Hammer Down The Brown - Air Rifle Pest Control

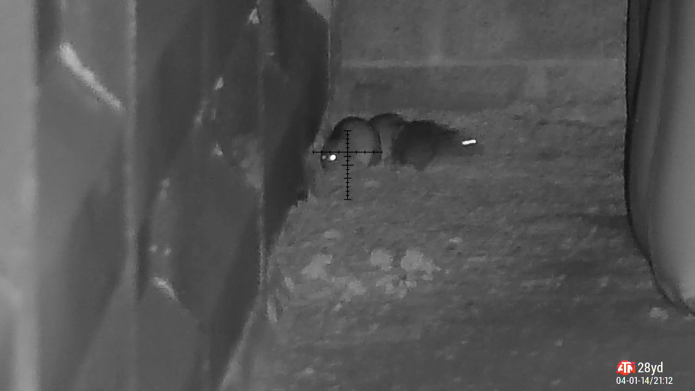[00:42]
the rats are coming out to play and some of them are coming out to get shot.
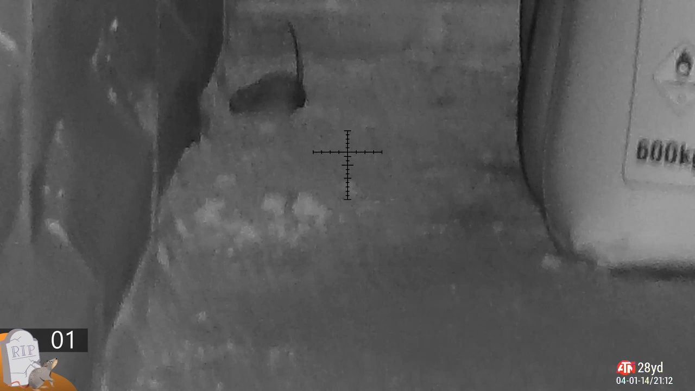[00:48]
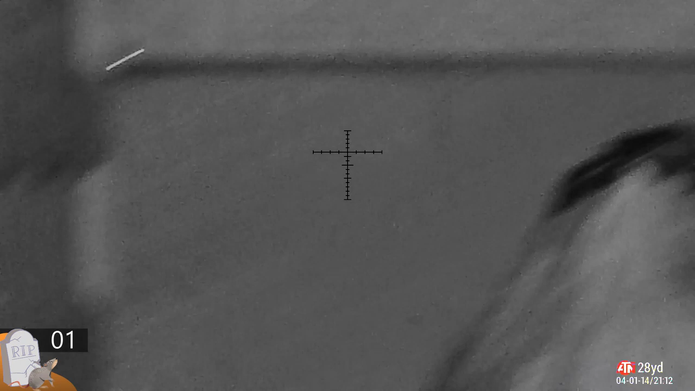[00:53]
Nice of your mates to run off and leave you. Mates like that who needs enemies?
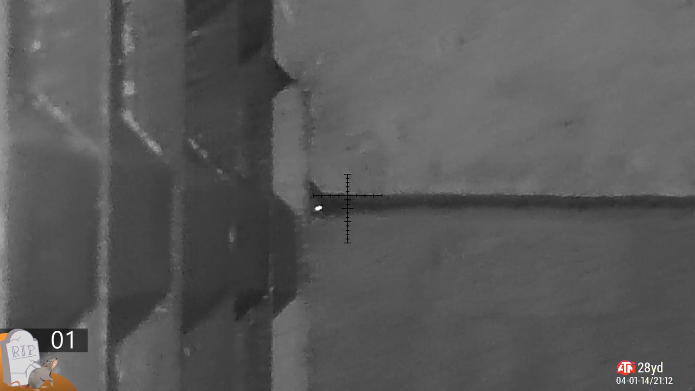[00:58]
That's one down. I spot this one up in the corner. Just the left of that is the grain store.
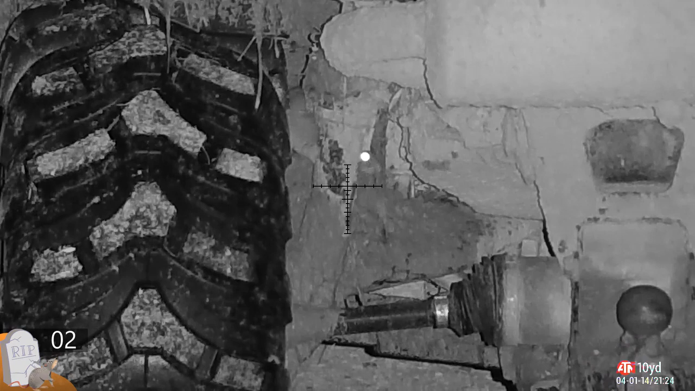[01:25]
Here's the quad bike. I don't know how to brake it to him. He's not going for a ride.
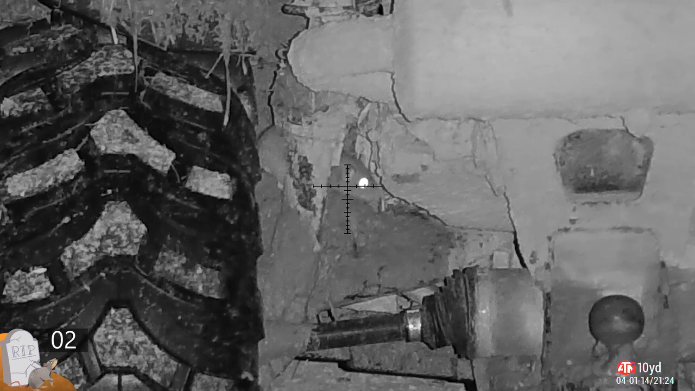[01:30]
He's going in the ground. I don't need to see anything now anyway.
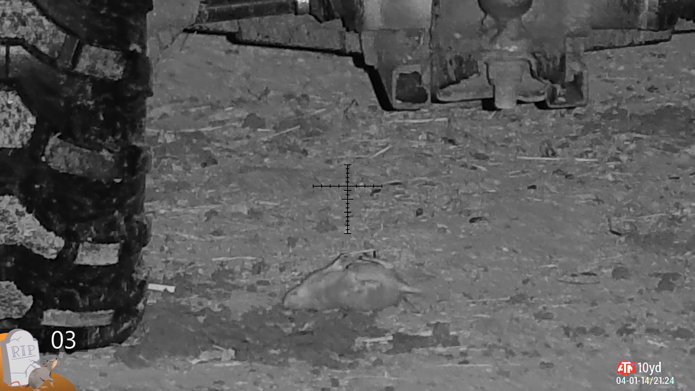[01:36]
He's not going to listen.
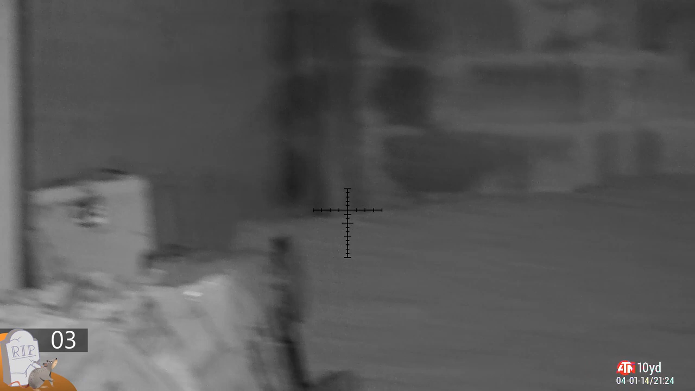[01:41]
Quick scan about.
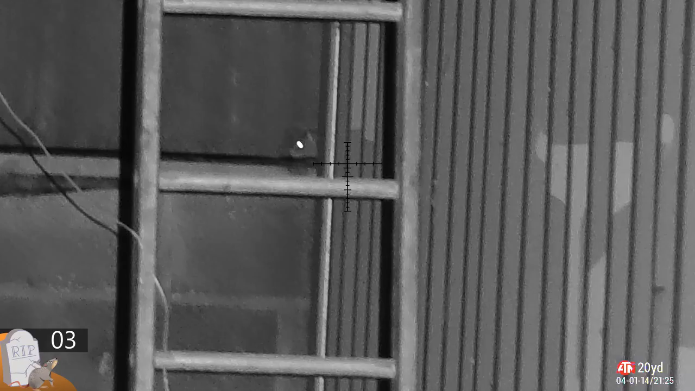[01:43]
Nothing really there except this one. Now that's a steel shipping container on the right hand side but there's a very flimsy barn wall behind them so I've bottled this shot. I'll be honest.
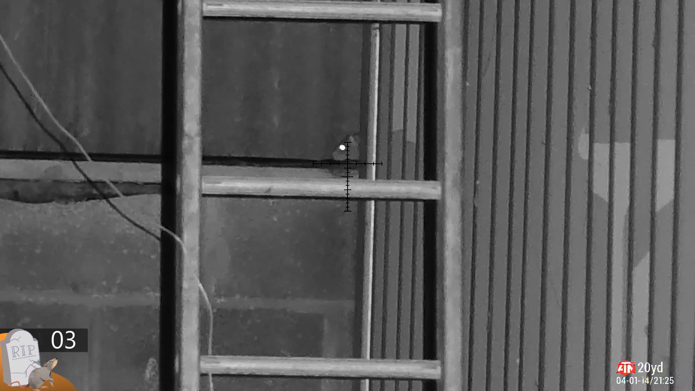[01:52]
I don't want to miss or go through his face and put a hole in the wall. Outside, completely different story. He's going for a little ride through the pipes.
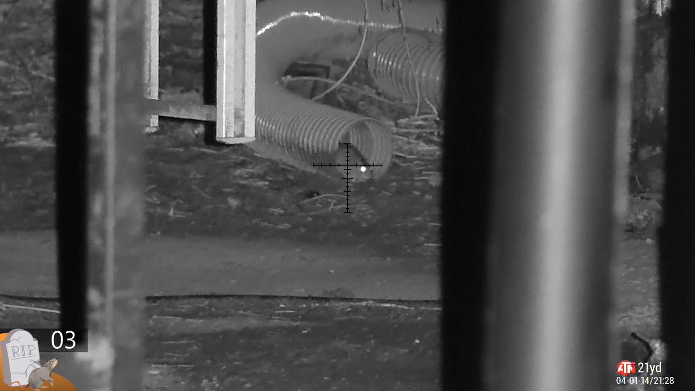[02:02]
Wasn't the best shot, I'll be honest.
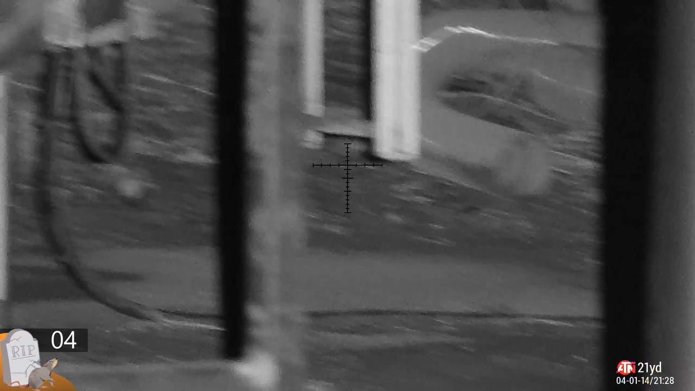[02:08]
He did expire about a foot into that pipe. I picked it up and dropped them out. But he's dead.
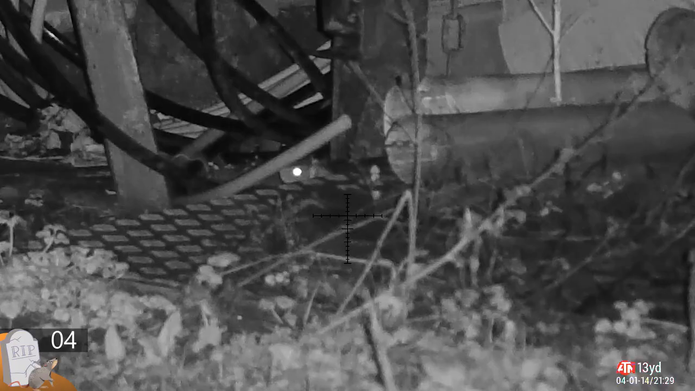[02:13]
Proper dead. That's another good junk pile, don't they? Just broke that one.
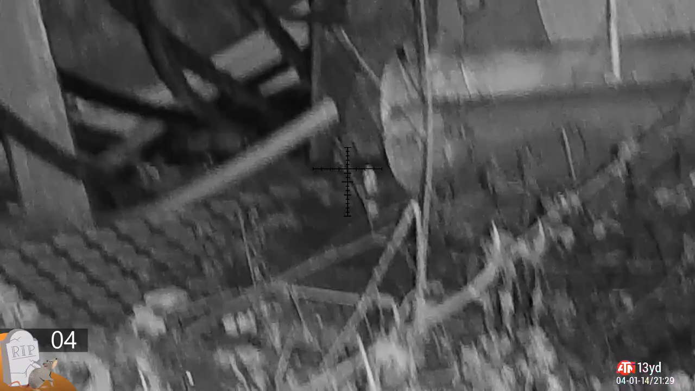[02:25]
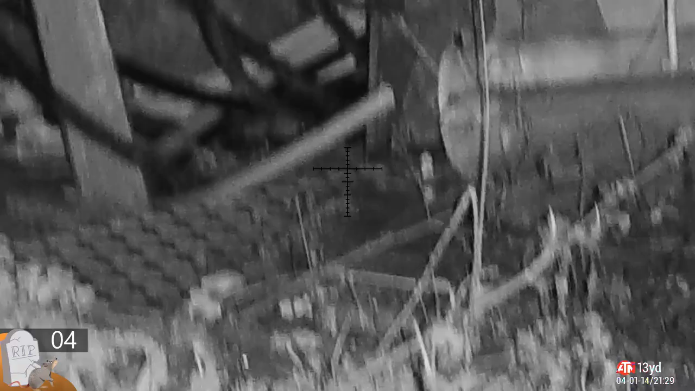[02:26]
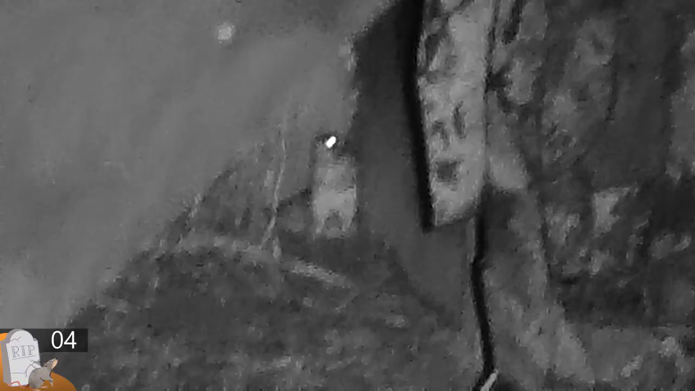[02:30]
Hey, look at me. Standing up on two legs.